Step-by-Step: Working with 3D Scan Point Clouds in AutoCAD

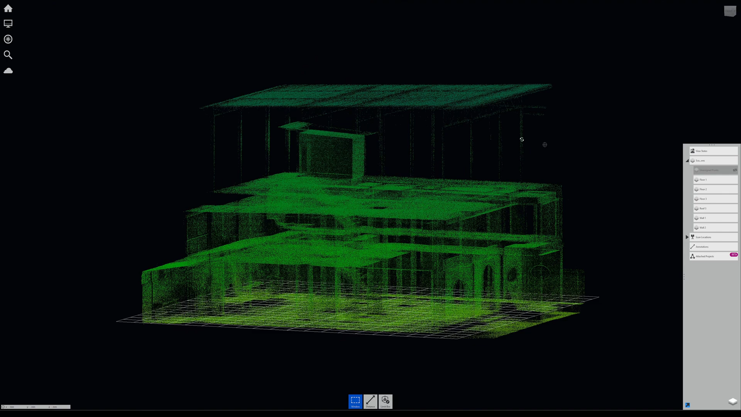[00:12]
Hi, in this video I'm going to show you how to import the point cloud into AutoCAD. Usually when I finish the 3d scanning, I will put my 3d scan files into a lead cap for converting into the recognizable format that
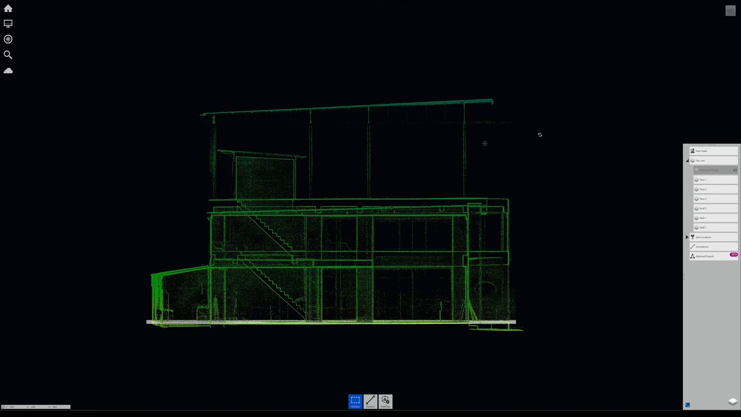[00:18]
the autodex product can open which is the RCP format.
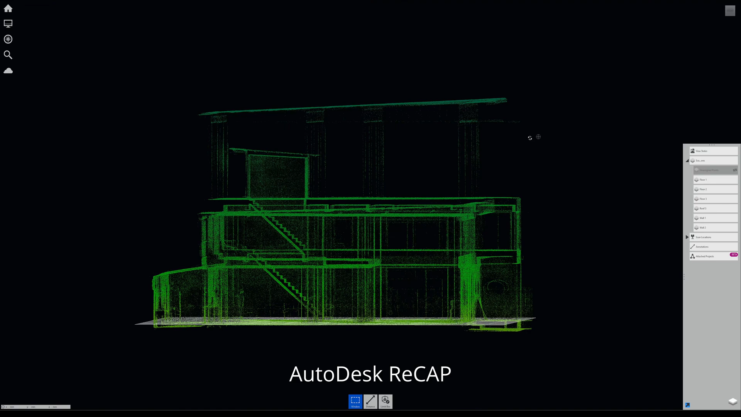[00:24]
The only way to do that is by using the autodex lead cap. So in lead cap, I will separate the point clouds into layer for example as layer 2 so that when you import into AutoCAD,
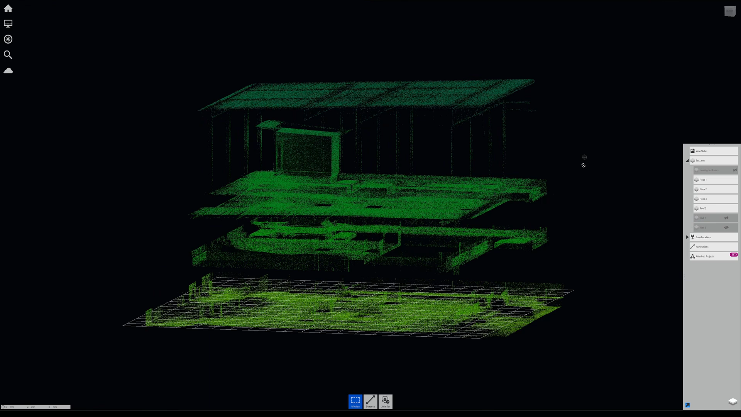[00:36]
you can individually turn on and turn off each layer because
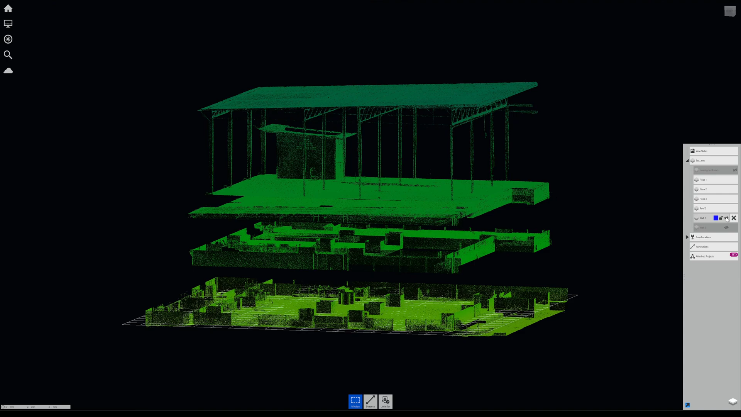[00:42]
this 3d scan file has about 90 million points. So it's quite a lot for some computer hardware to open it and orbit pan and zoom in the viewport.
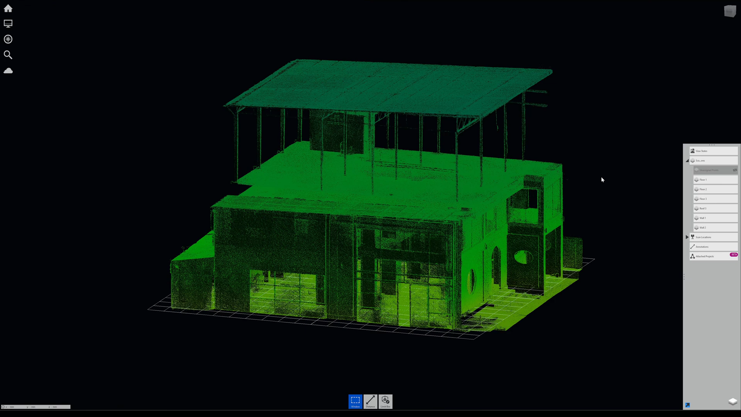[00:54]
So it is better to split this into separate layers.
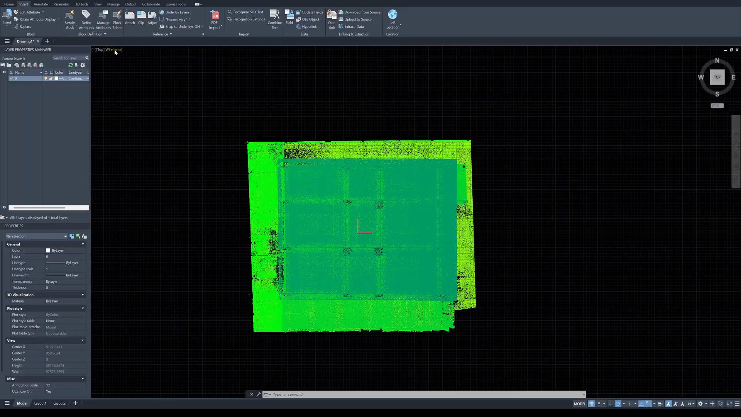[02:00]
Next, okay. As you can see that the point cloud is quite big and you can't see clearly.
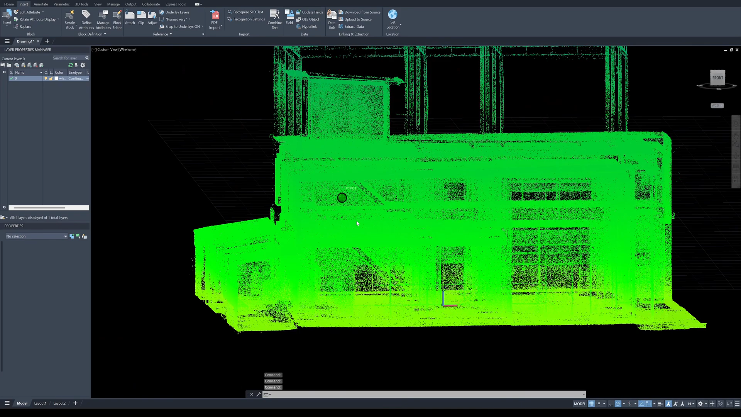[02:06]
You click on the point cloud, there will be a new menu come up, you can change the size of the point cloud. So now the point is smaller and if your pc can't orbit, the point cloud is too many. You can lower the level of detail to 5 for example.
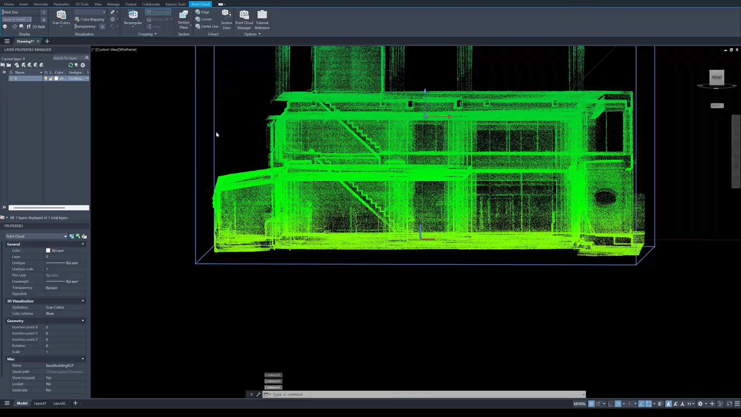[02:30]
So now it's 5, depends on your hardware capability. But now I will choose 10. Okay next, when you click on one point cloud manager, you will see a separate layer that was made with the lead cap.
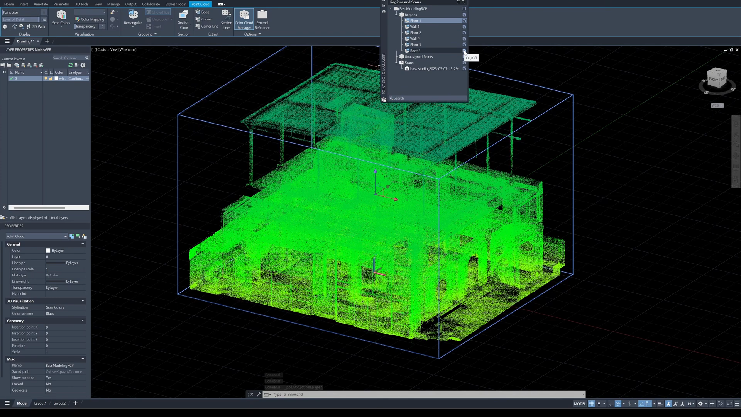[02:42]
I can turn off each layer so the user can work with each layer individually.
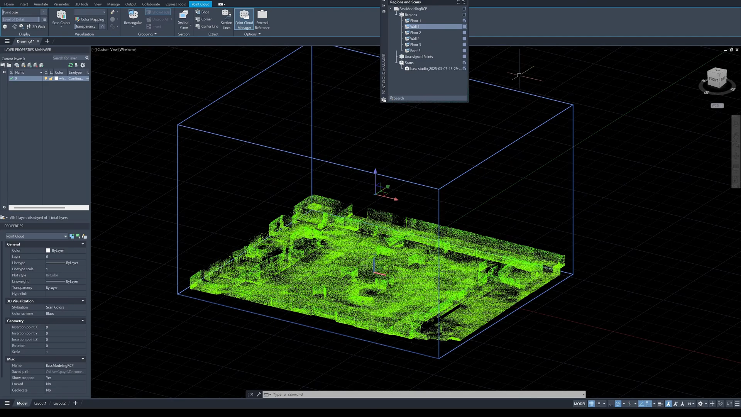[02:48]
For example, if the user want to trace the first floor, the user can turn off all the irrelevant layer and just turn on the first floor for tracing. Okay, when tracing, I recommend to turn off 3D object snap because if you turn it on, it will snap into the point cloud which is not necessary.
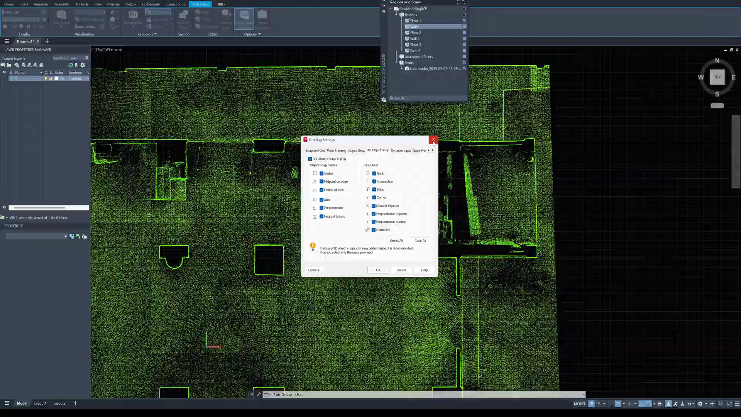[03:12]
If you left this turn on, you can use it for measuring.
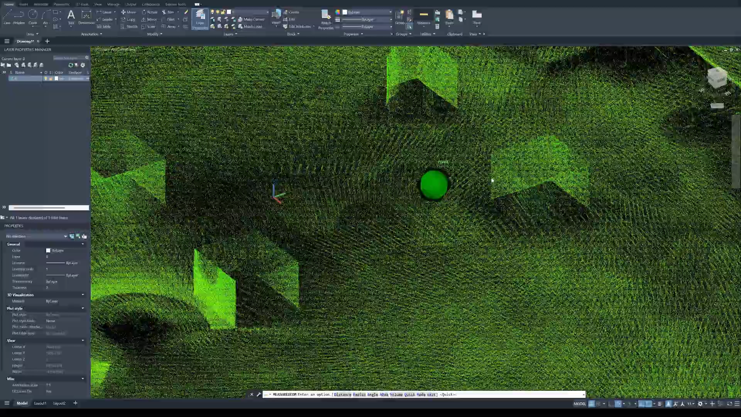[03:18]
If I want to measure the distance, you can just pick one point because the AutoCAD can snap into the point of the point cloud.
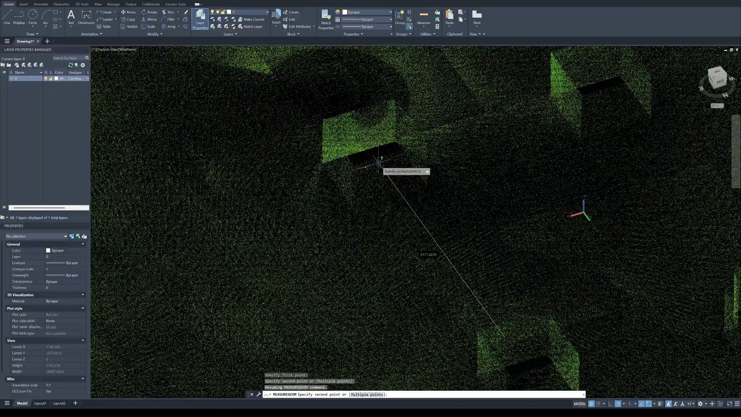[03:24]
So you can snap and read the value. The unit is in millimeter.
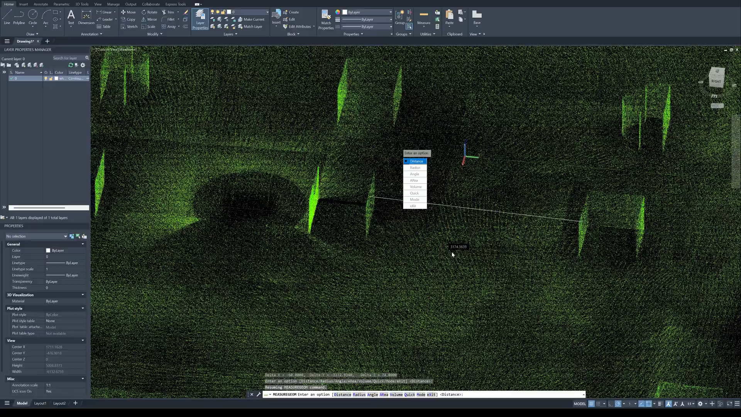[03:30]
So make sure to set the AutoCAD units to millimeter before you export the files.
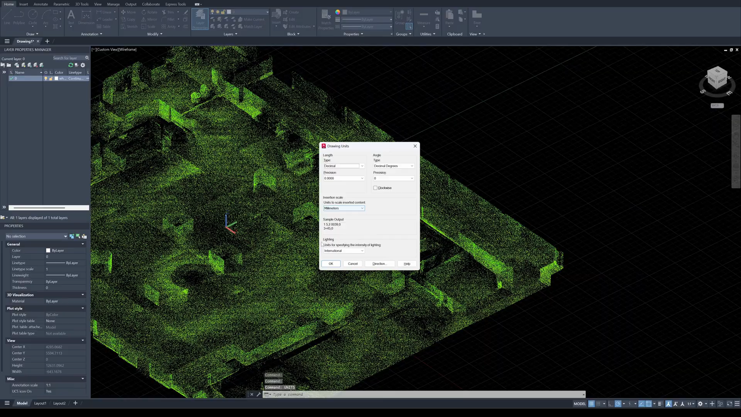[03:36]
Okay, I will click on the point cloud and I will turn on all the other layer.
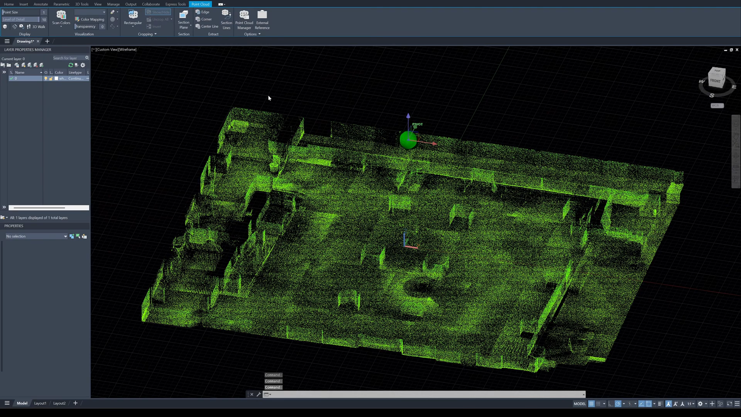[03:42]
So if you want to make a cross section for the elevation,
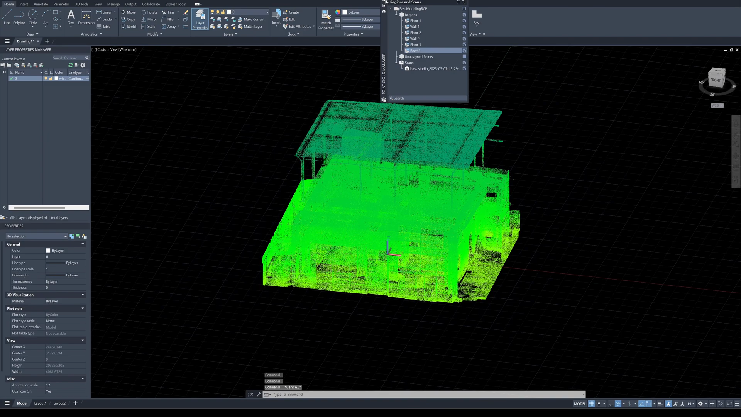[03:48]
I will go to the top view like this and click on the point cloud and click on a rectangular. There's a rectangular polygonal and circular.
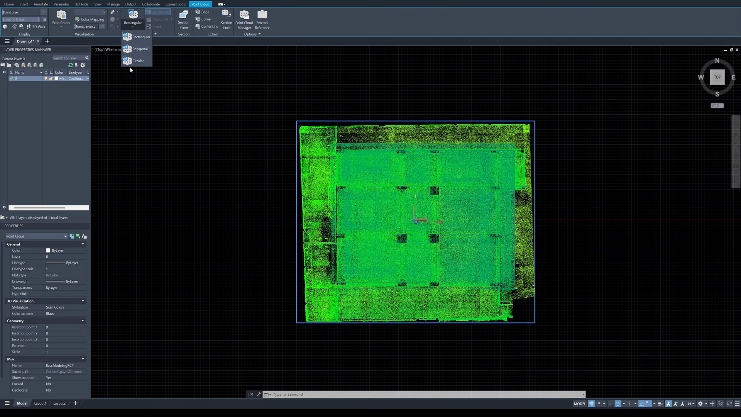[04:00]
I choose a rectangular and then I will crop and keep the inside.
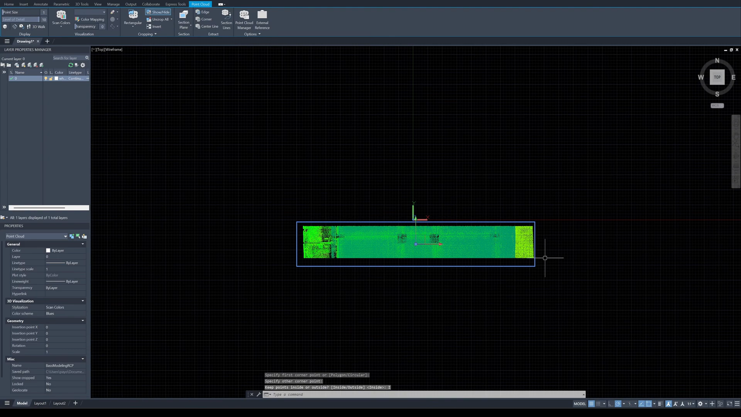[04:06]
And now you have a section. You can cut any section and start to
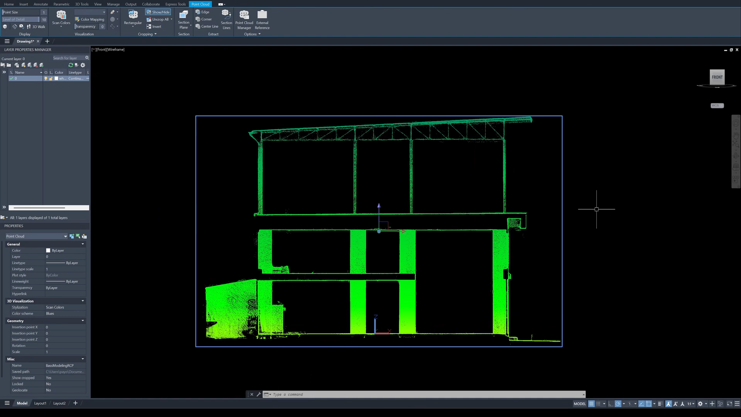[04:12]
trace for cross section lines. Click here for doing the uncrop.
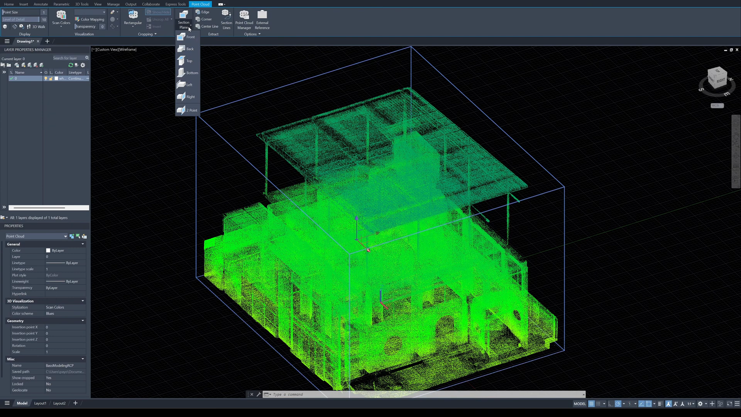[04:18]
I do the line section plane. You can move it anywhere you like.
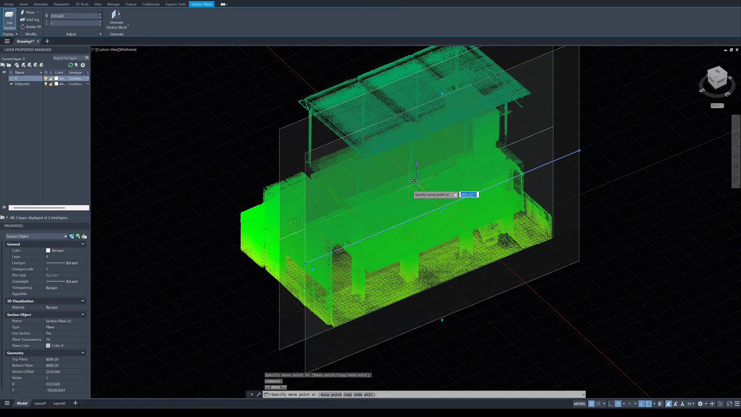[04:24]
See here, you can click on the section plane and delete it to disable the section plane. When you first got the point cloud, you can check either this point cloud is aligned to the xy axis. You can start by drawing a line. This is what you call line. See here.
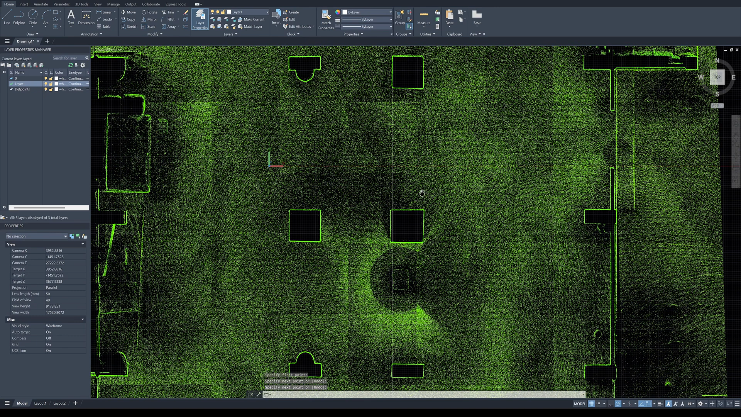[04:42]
It's not aligned. So you can either rotate the point clouds to match. I click here. Click on 0.1 degrees. See here.
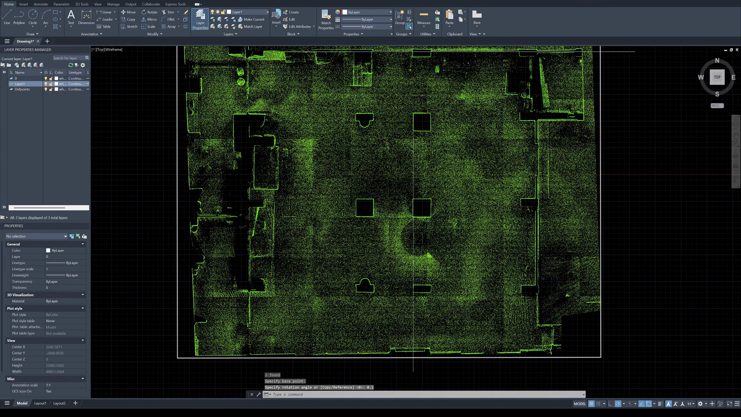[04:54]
You can rotate until it's aligned. Rotate 0.2 degrees. One more time.
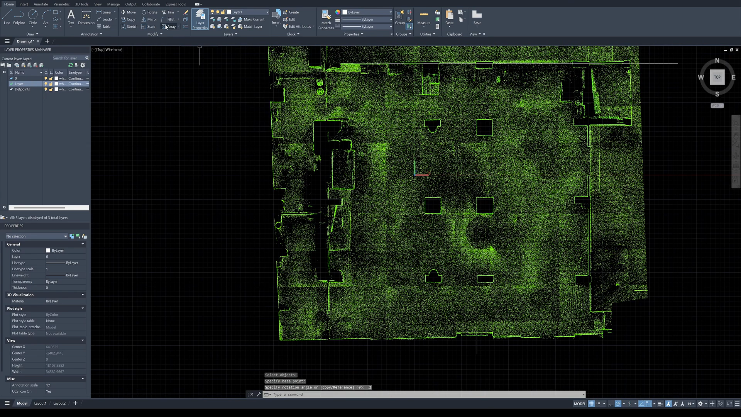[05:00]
Rotate 0.2 degrees. Okay. Now it's almost aligned. One more time.
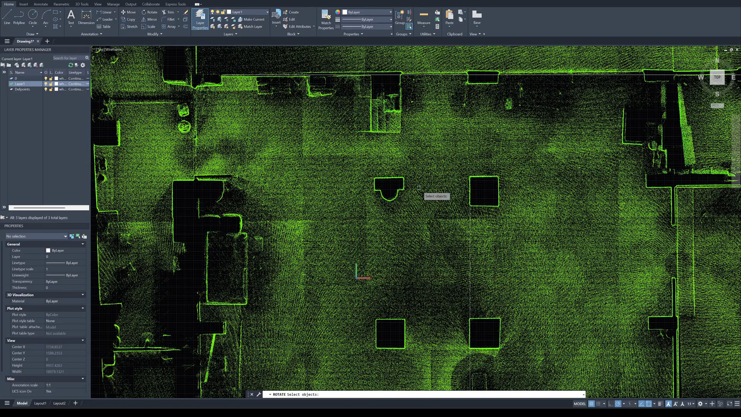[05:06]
Rotate 0.2 degrees. Okay. Now the column is aligned. See here. The column is aligned to the xy plane.
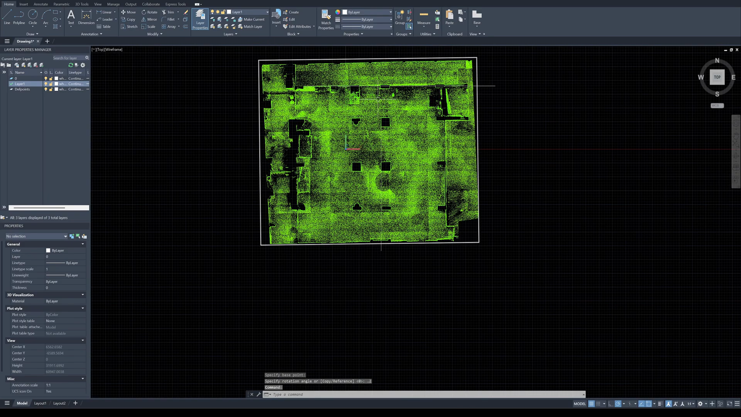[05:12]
So now all of the other layers will also rotate because it's grouped into a package.
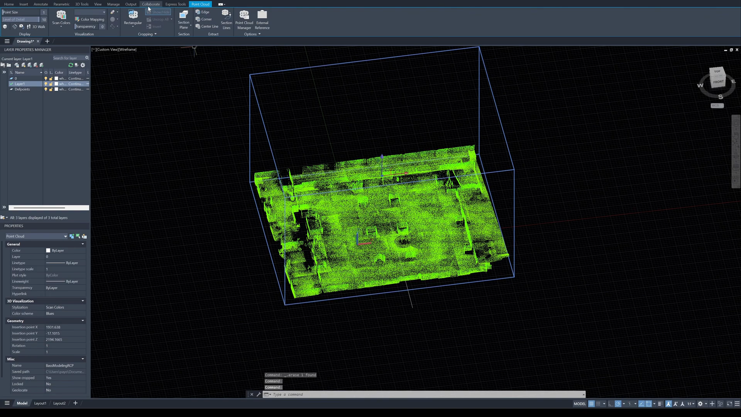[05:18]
So every floor will also rotate with this.
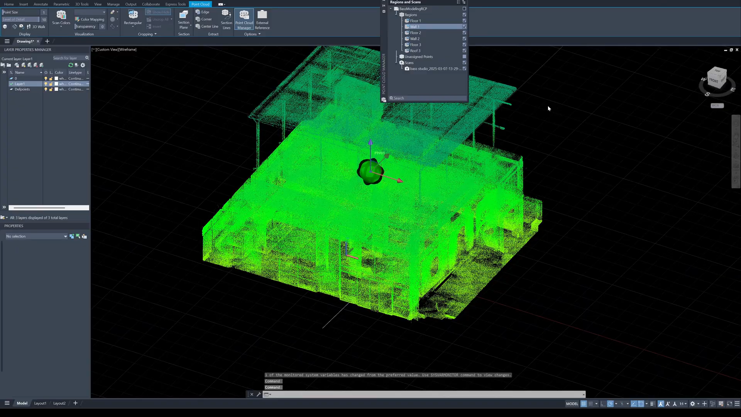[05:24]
And then you can start tracing for floor plans